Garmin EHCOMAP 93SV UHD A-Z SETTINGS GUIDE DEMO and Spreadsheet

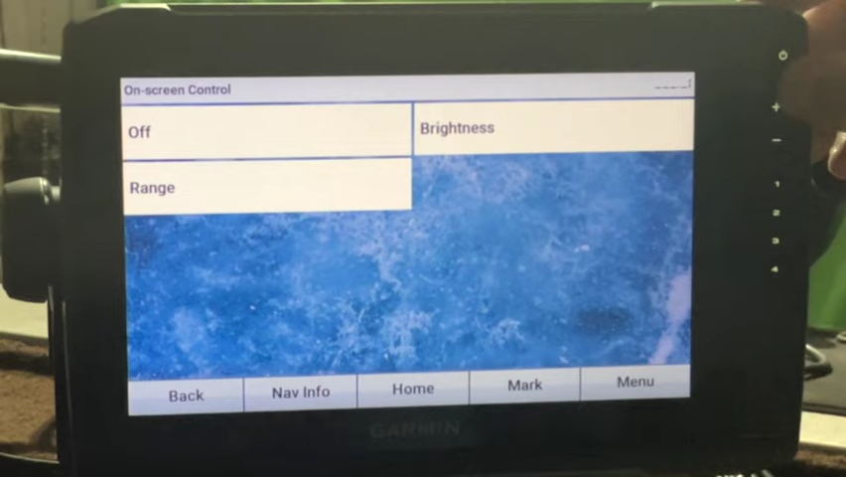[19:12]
I can adjust the range with these buttons. So, I'm going to leave that at brightness. Now, to adjust the contrast.
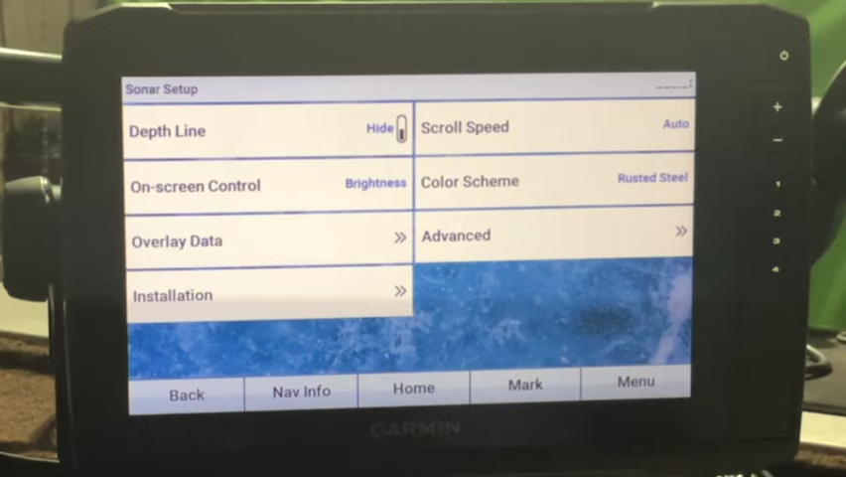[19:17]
You're always going to have to go into the menu. To adjust the contrast.
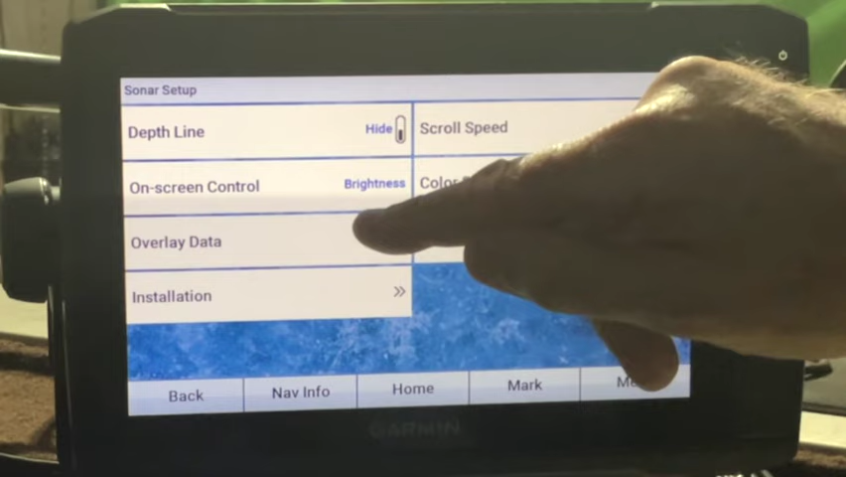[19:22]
Overlay data. Let's show the voltage device. Water temperature.
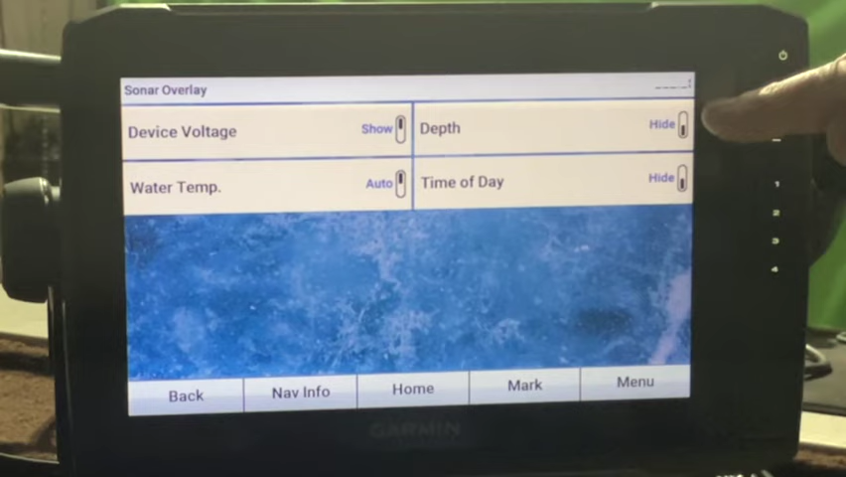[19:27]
I want to see my depth. And, I want to see my time of day. Because, depending on the combo. That you select. This may be the screen that shows up. That shows all that information. So, when you build your combos.
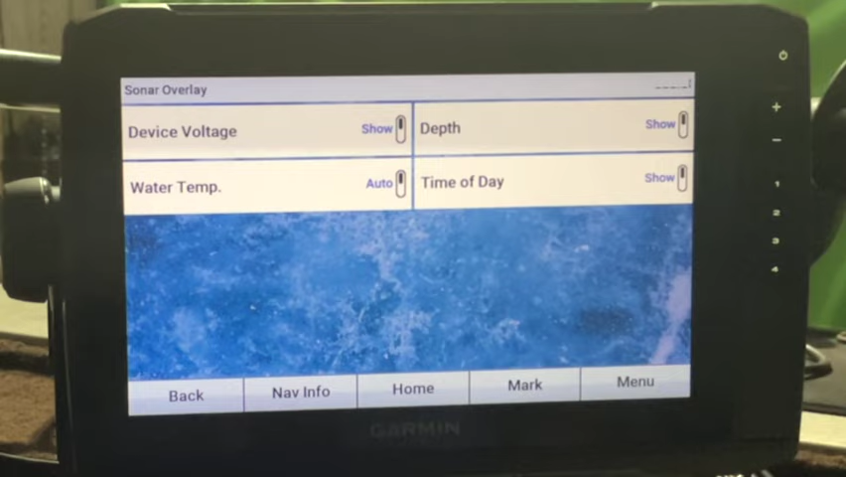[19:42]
You'll know what I'm talking about. Installation. There.
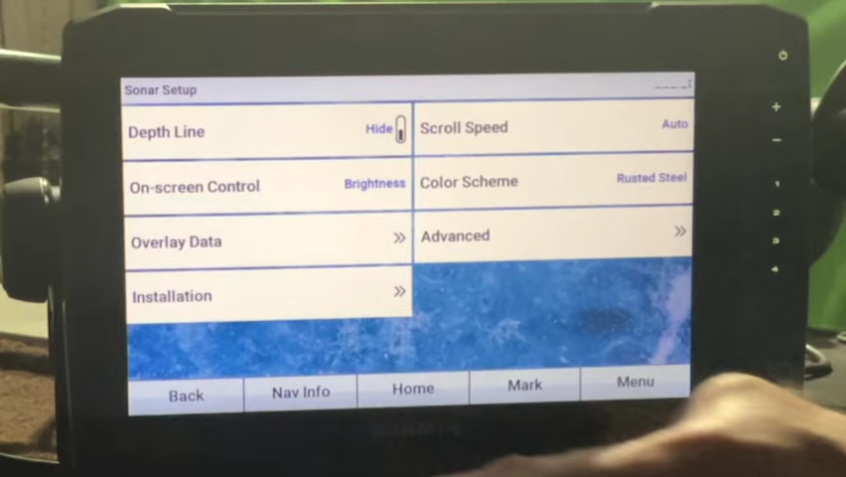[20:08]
Where the traditional didn't. Color scheme. This is where you can change it to what you want.
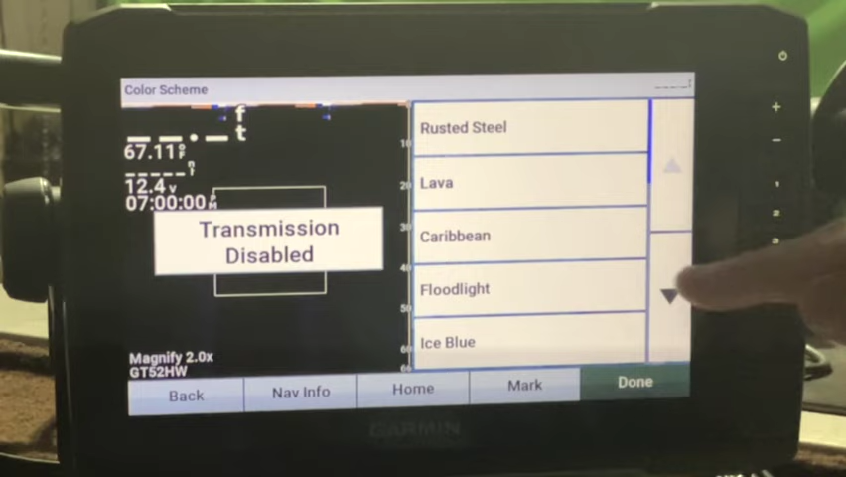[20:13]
I like the moss.
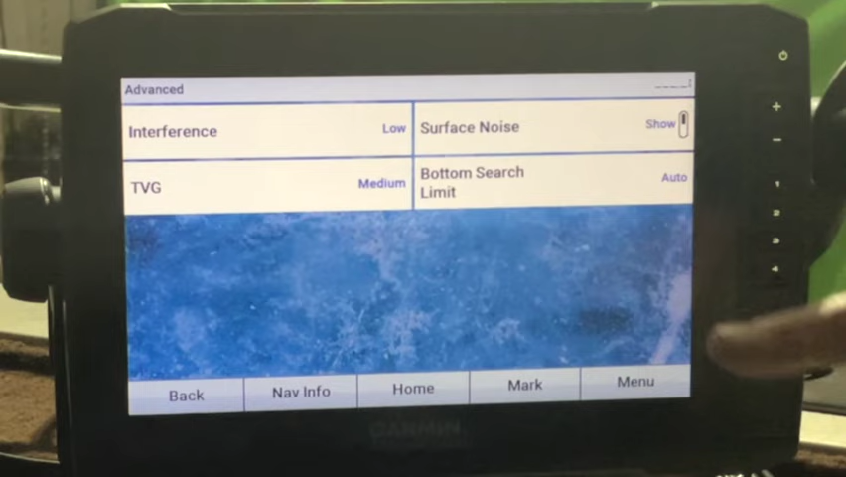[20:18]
And, in advance. Now, the interference. And, the TVG.
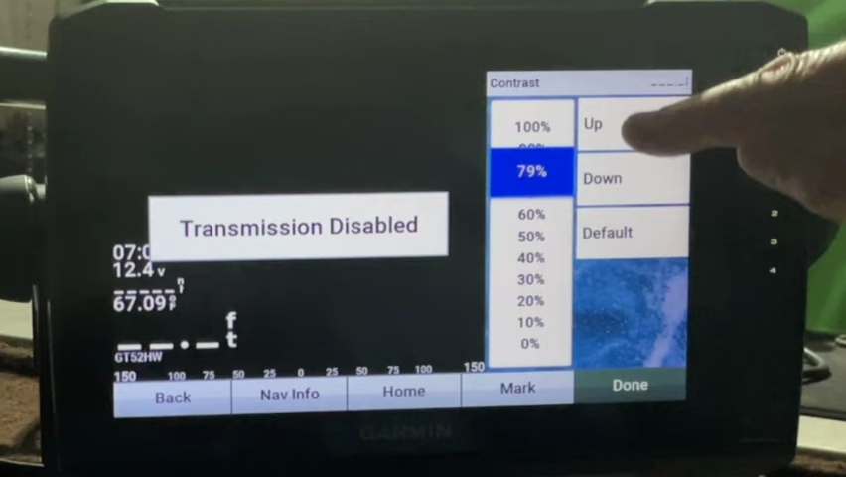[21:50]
On screen: water 67.09°F
My frequency. Again. I'll stay at 455. And, if you look. Because of the transducer. It doesn't show my 1120.
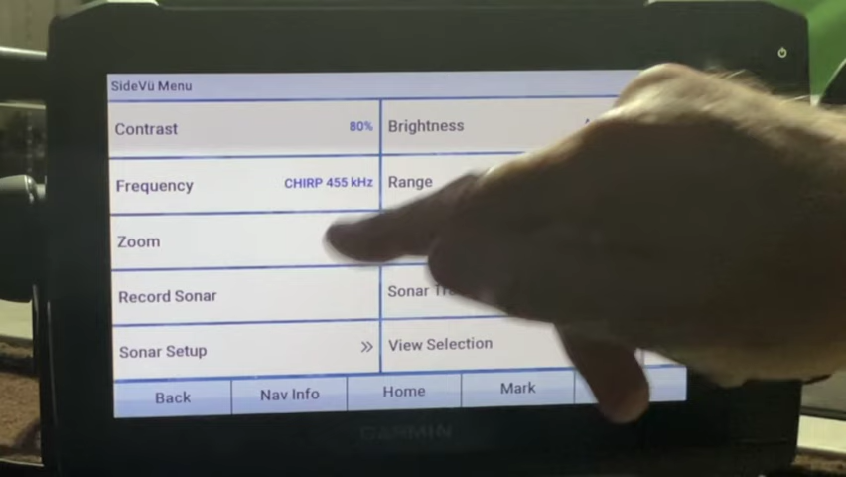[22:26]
Sonar recording. And, sonar setup. Depth line. I got on hide. On screen control. Let's go ahead and change that to brightness.
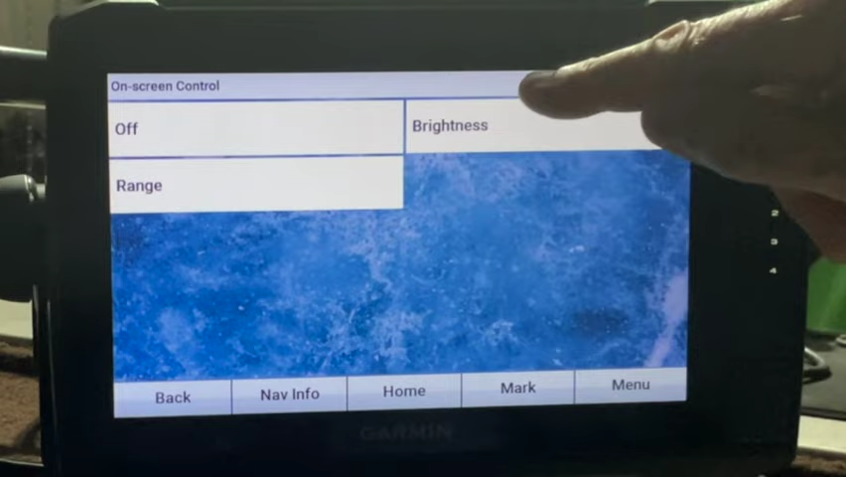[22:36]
And, color scheme.
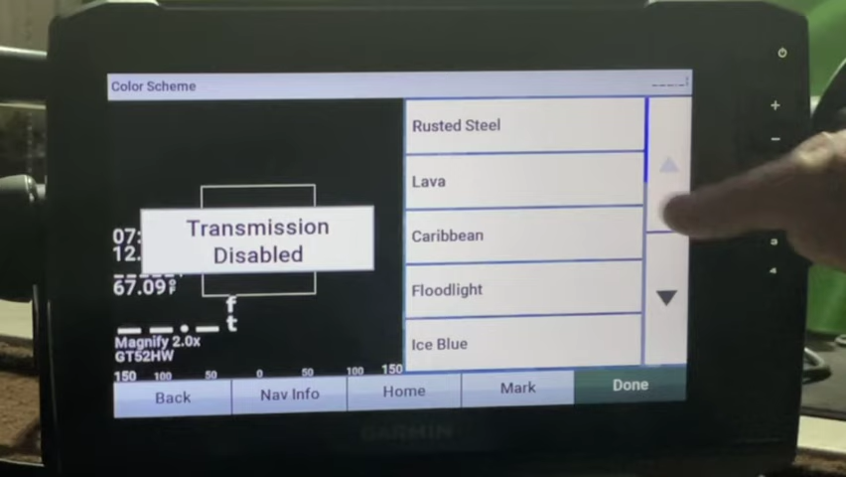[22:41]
Go ahead and go to our moss. Advanced. Interference and TBG.
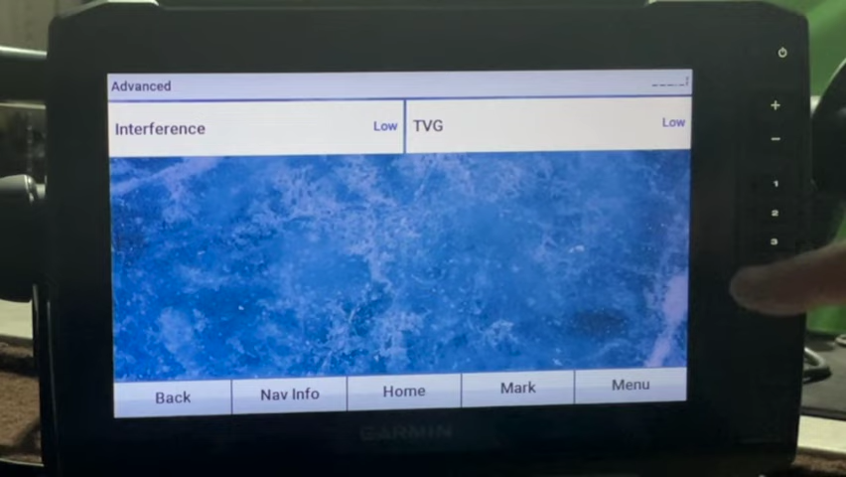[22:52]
Both at low. Scroll speed. Let's go to auto.
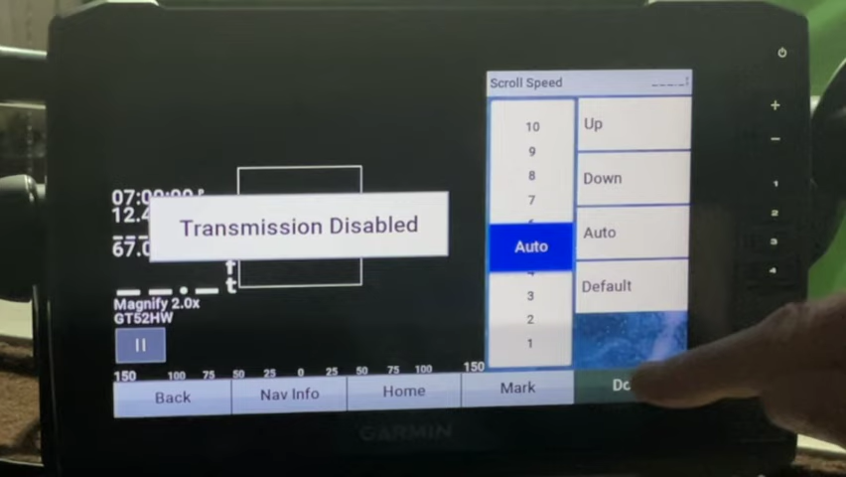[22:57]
On that. Range lines hide.
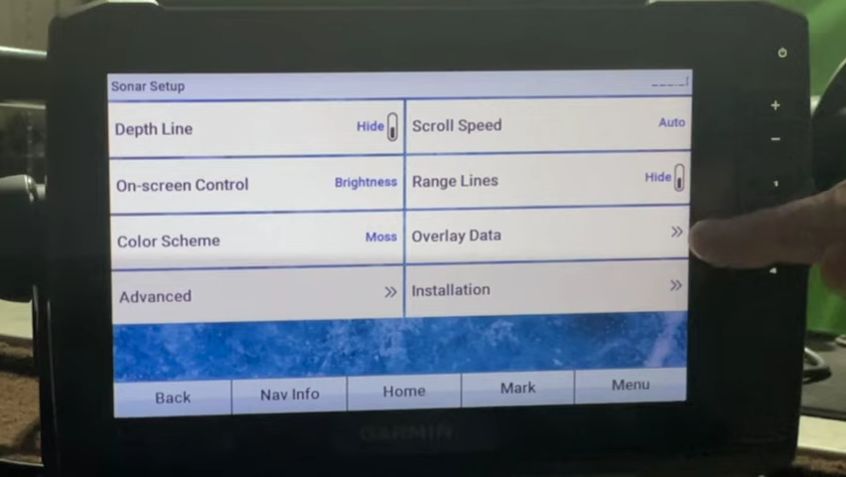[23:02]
Overlay data. Again.
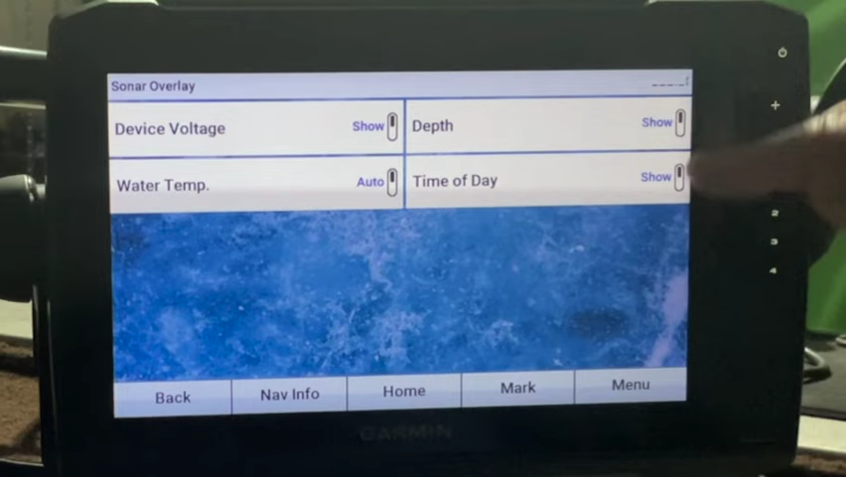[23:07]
We're going to turn all those on. They're on by default. In the side view.
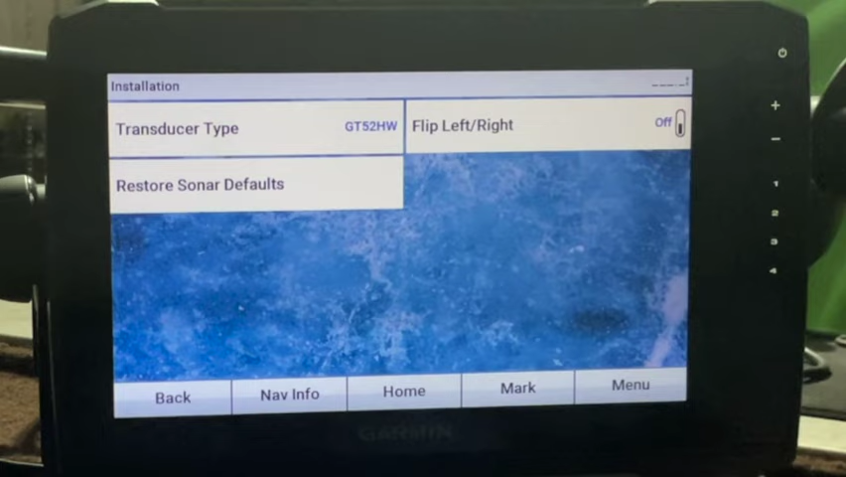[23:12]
And, installation. Now, this is kind of neat. And, I showed it in one of the videos.
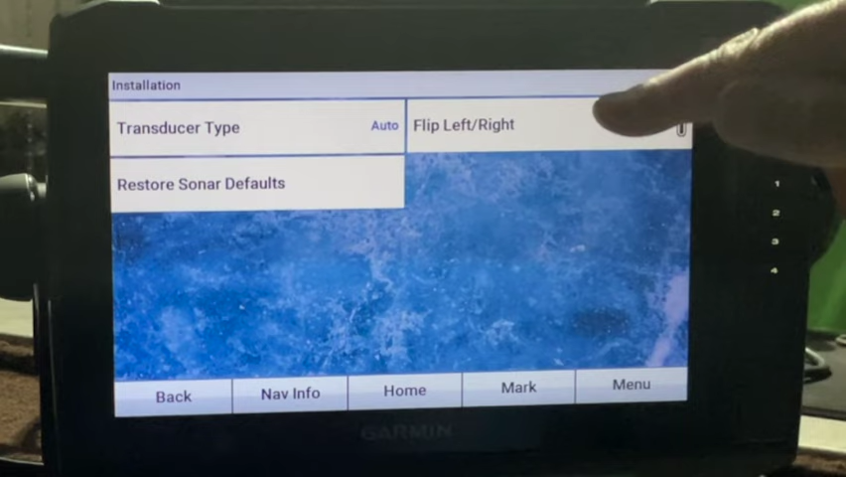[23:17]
You can flip the left and the right. If, for some reason. Your transducer. I don't know. We're facing the other way. Or, something. You can flip the left and right. Transducer type. Again. We're going to leave that in auto.
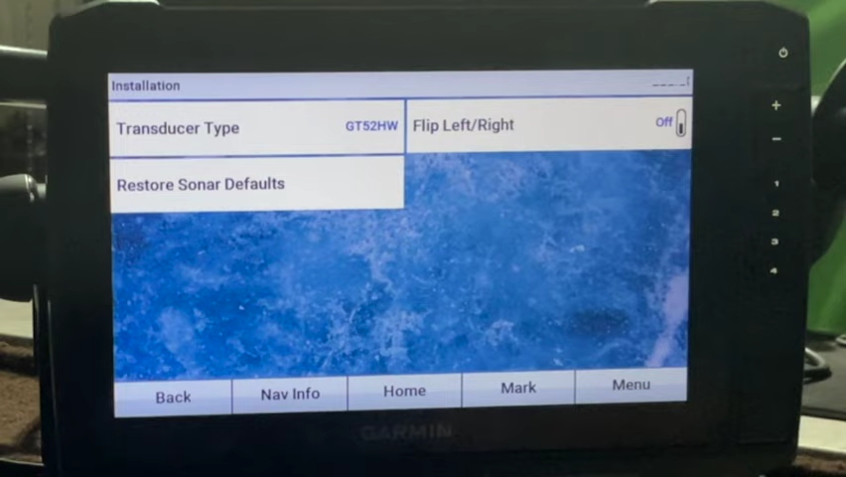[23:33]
So, let's just for. For the purpose of the video.